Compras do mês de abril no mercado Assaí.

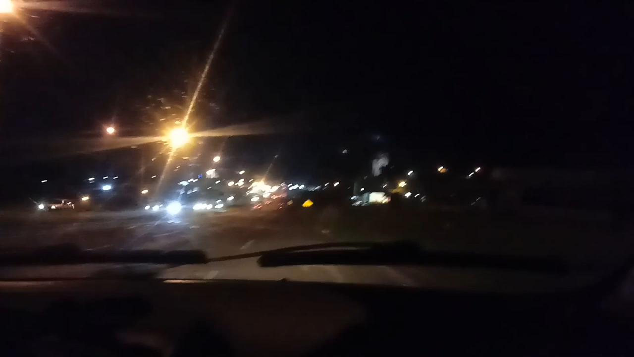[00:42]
Hoje gente, eu pego a noite. E depois que meu marido chegou do serviço. Chegamos aqui, já era umas 7h40 por aí. Tô vendo essa movimentação assim, ó. São quase 10h30 da noite aqui em Londrina. Mas tá bem movimentado de carro. Não é sempre assim, não. É ainda mais meio de semana.
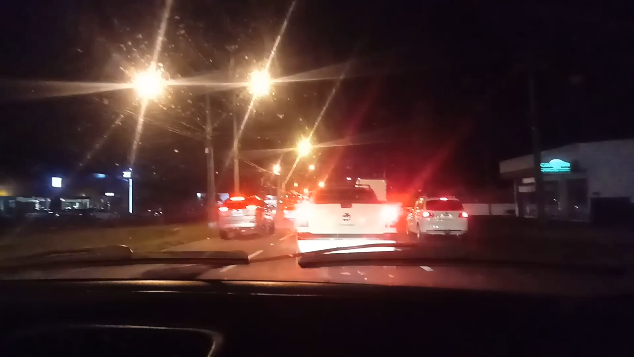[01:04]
É porque tá tendo nessa rua aqui, bem lá atrás, próximo onde a gente tava fazendo compra. Tá tendo a exposição. E aí o povo tá vindo da exposição, montes tão indo, esse horário. Vai ter o show hoje das cantoras, né? Maiara e Maraíza. Então, a gente vai demorar um pouquinho mais pra chegar em casa aqui. Tá um movimento de carro bem grandinho.